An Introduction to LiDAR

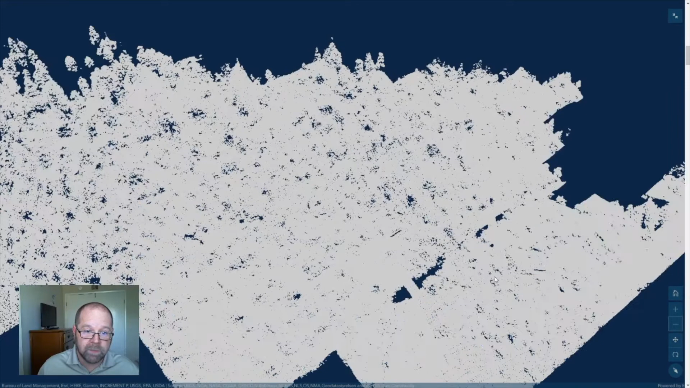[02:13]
and start to pan and zoom around a little bit, particularly along the edges, you'll start to see familiar shapes and things that we can start to recognize.
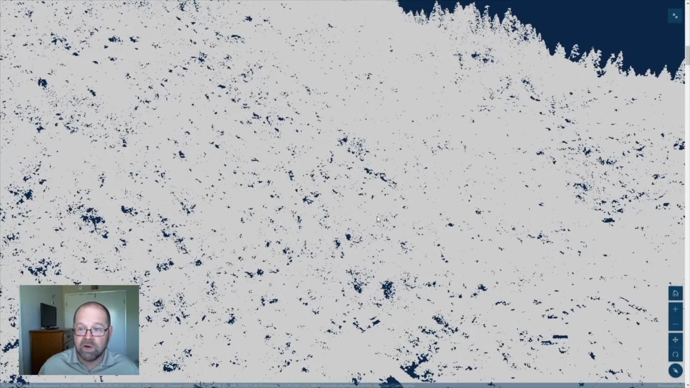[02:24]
This is just the entry point into LIDAR. There's a lot more that we can do with it.
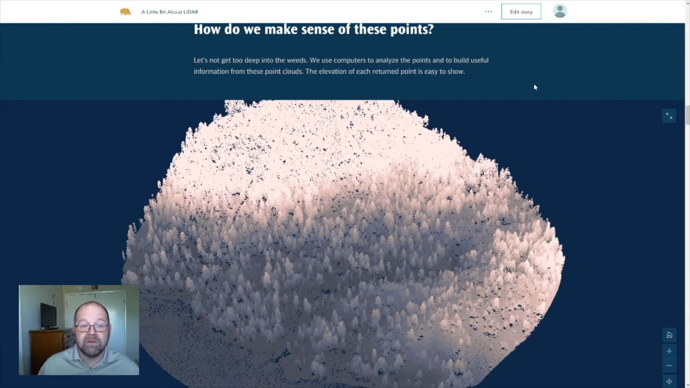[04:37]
One of the most basic ways is to show them based on their elevation, let's call it elevation above sea level. And we can start to see the difference in color from bottom to top of trees and the slope of the hillside behind the area of sample data that I'm working with here. Which, just in case you're interested, is a piece of a small community
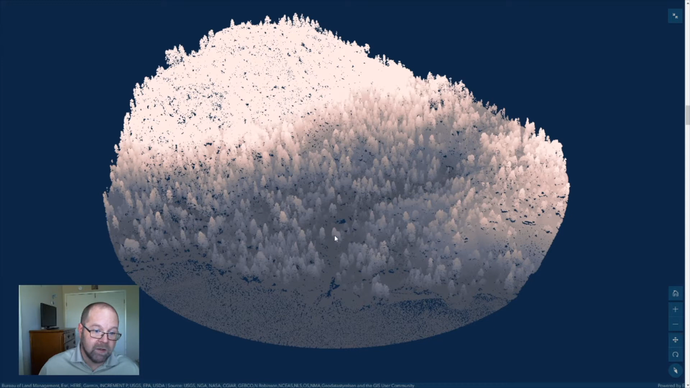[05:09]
around Fallen Leaf Lake by Lake Tahoe.
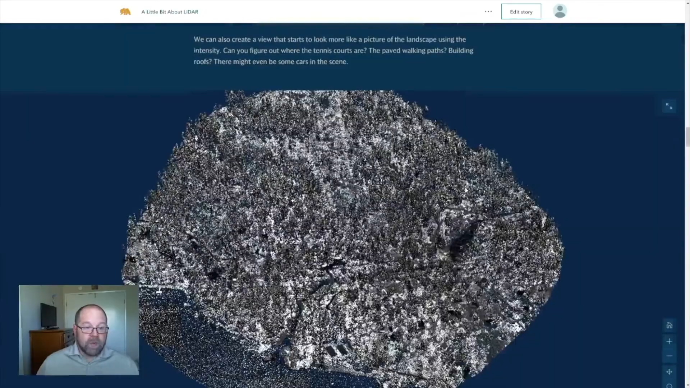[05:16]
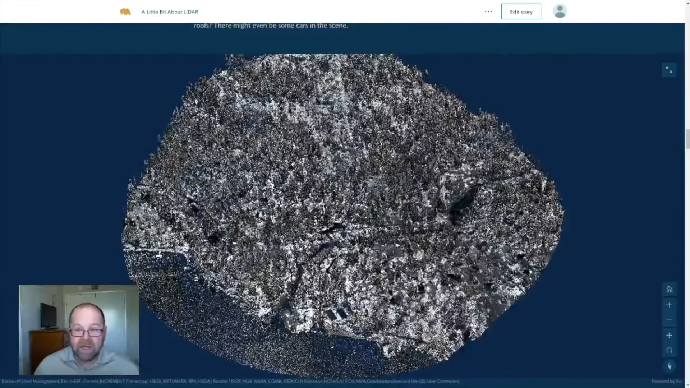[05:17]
We can also display that same data using the
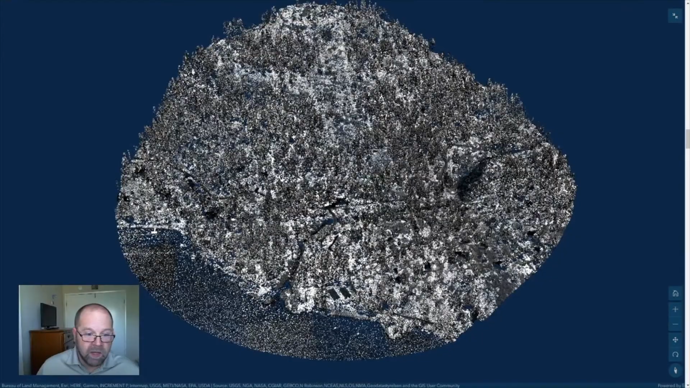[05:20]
intensity of a reflection. And that starts, particularly as you're zoomed back a little bit,
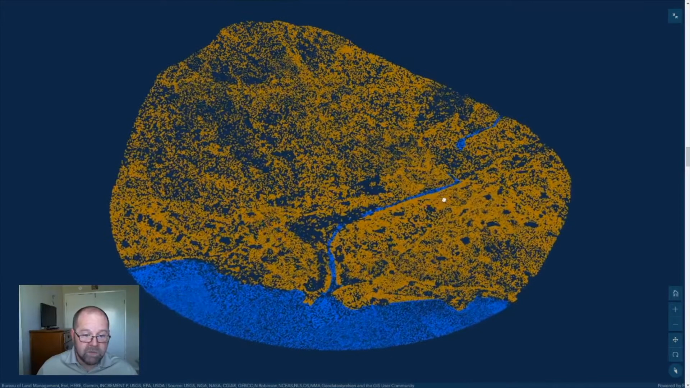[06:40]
This next view are all the points for this area that were classified as being either ground in brown or water points in blue. So, you can see that we can start to see a little bit more of the lay of the land,
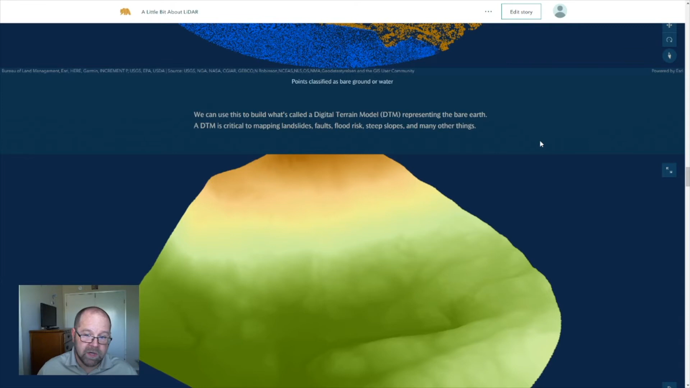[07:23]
In particular, a digital terrain model is very commonly used within mapping for a great many purposes. It gives us the elevation of the ground at any point within the landscape that we're looking at. But, as you'll note, some of the fine detail is a little hard to pull out from just this raw terrain model.
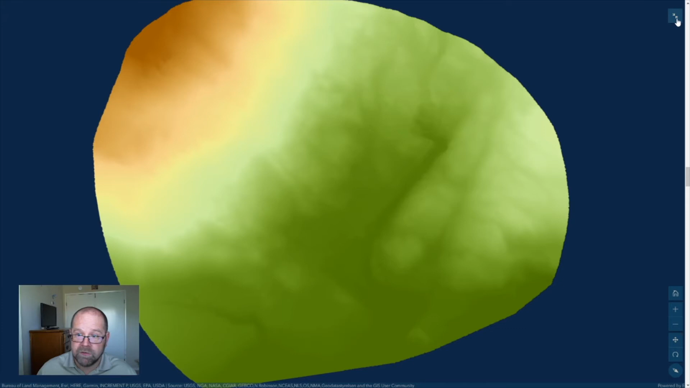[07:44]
So, we apply some other techniques to it, like hill shading.
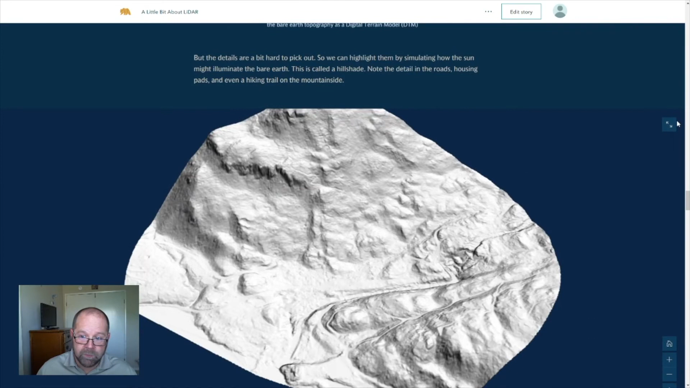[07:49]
What hill shading does is it simulates illuminating that landscape, maybe as if it were being illuminated by the sun, so that we can see all of the detail within the landscape. Note how the roads have been carved into the landscape, the flat areas that are pads on which houses are built.
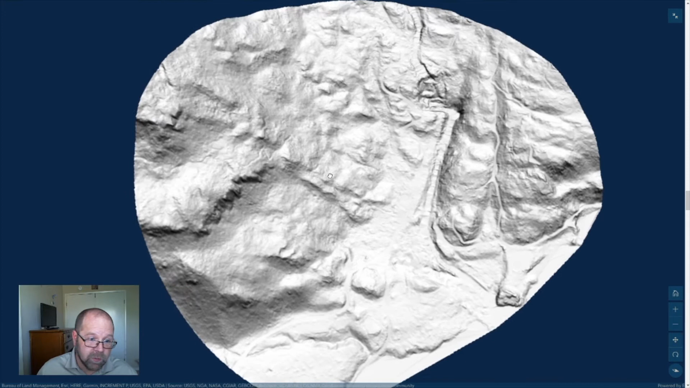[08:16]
Even, as we move over to the side, a really neat hiking trail that climbs up the side of the mountain.
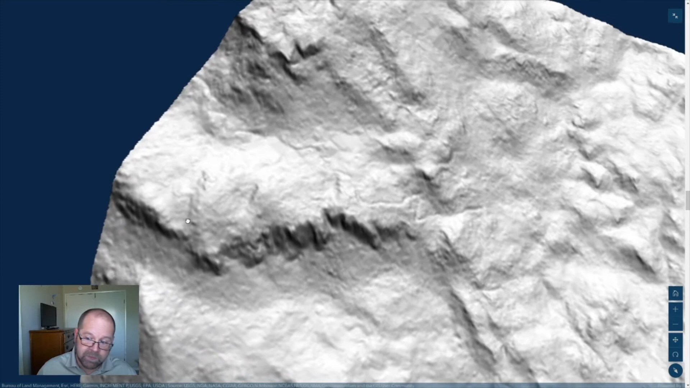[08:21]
We can also start to see areas and patterns that may be indicative of other larger changes within the landscape.
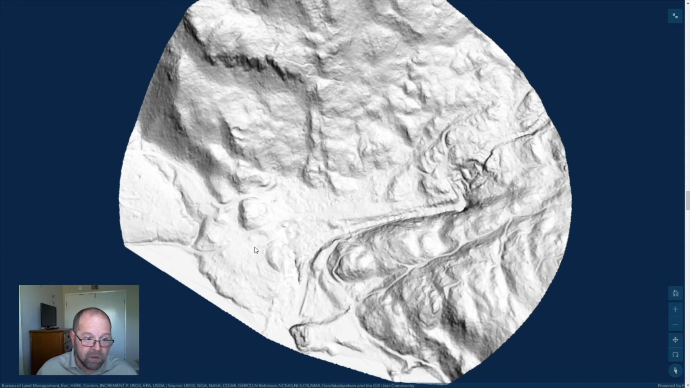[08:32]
For example, a likely boundary between geologic units that follows where this stream climbs up the hillside and
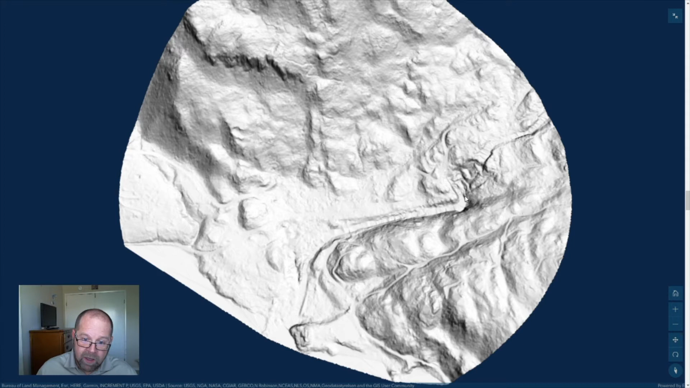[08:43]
then has a relatively steep waterfall above it. These are important clues to us in understanding the landscape that we're working on,
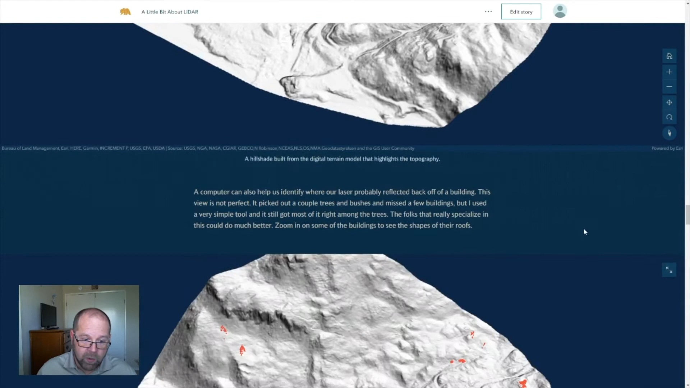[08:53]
and many of those may not be visible through the vegetation. Other things that we can start to look at, we can use those same sets of computer-based tools to start to try to identify which of those points bounce back from buildings or other human structures.
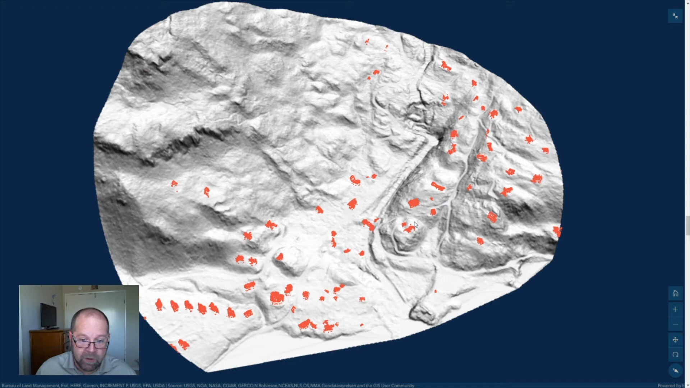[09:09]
For example,
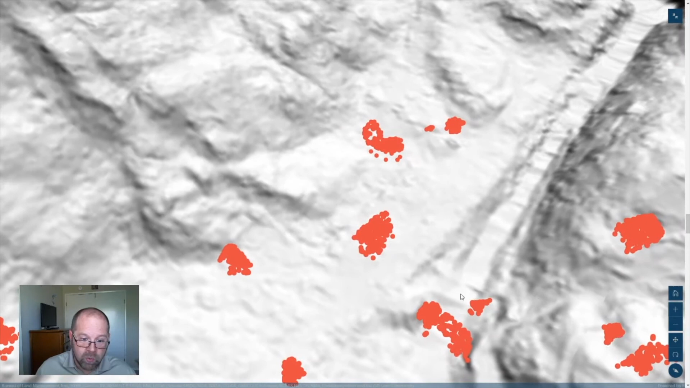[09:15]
here we've got sets of points that the computer has tried to identify without much assistance for me, honestly, as buildings. And you can see we've got the characteristic shapes of many of the roofs with their buildings. We have a bridge that is identified. And I can tell you from looking at the data in a little more detail, it's missed a couple buildings. And as we can see here, it's picked up a couple things that, or here more accurately, that are probably not actually buildings.
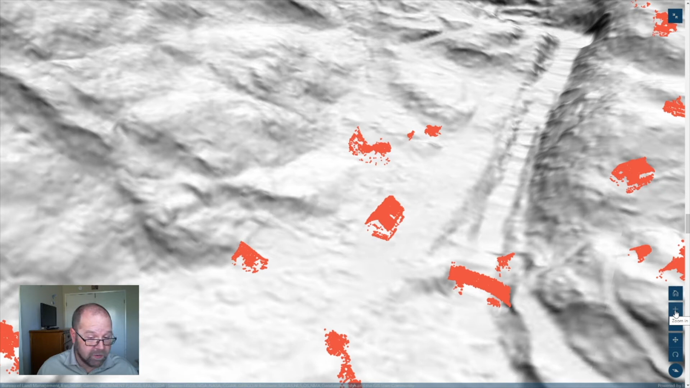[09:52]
They may be bushes that it's gotten confused a little bit about. The folks that do this day in and day out and are the true experts will be able to produce a much, much cleaner data set from this than I have in this case.